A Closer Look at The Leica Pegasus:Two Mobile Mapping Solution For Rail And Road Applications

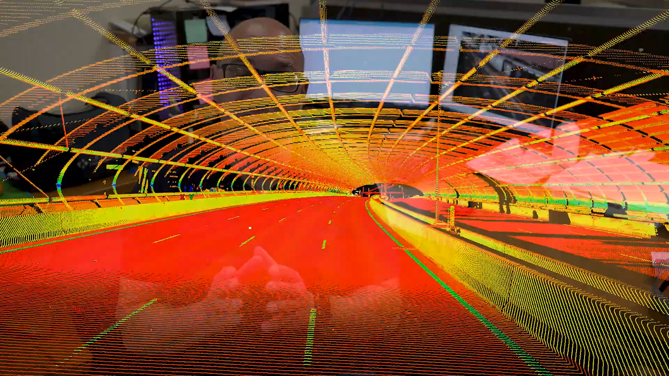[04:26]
software solution will help you process analyze and extract the data that you need
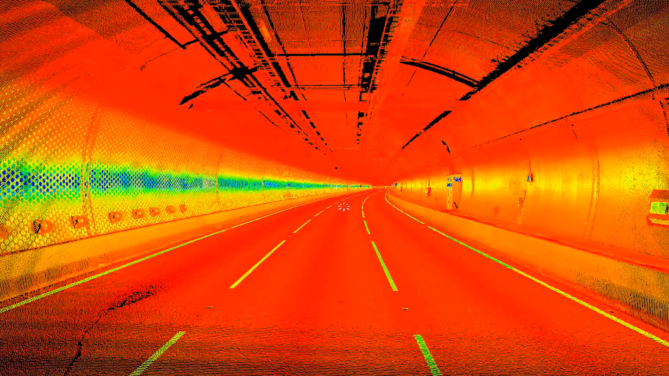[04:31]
to do the job right now for those of you that are out there surveying rail networks you can utilize the rail factory module which will make life even easier for you it will help you extract the
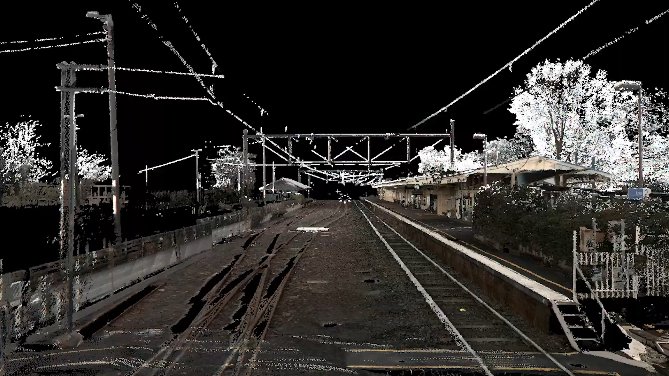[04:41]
necessary data specific to rail networks very quickly and efficiently and I'm talking about data
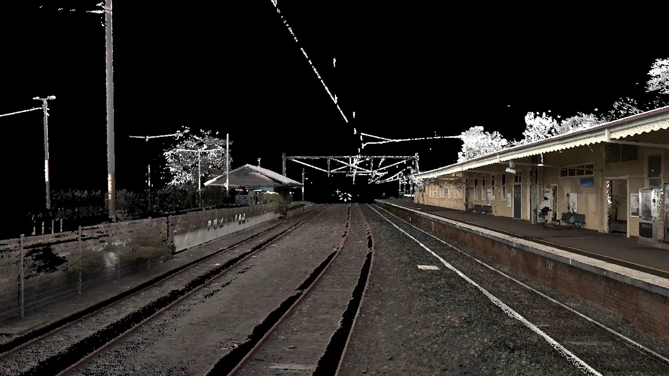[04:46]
such as rail geometry and electrical wires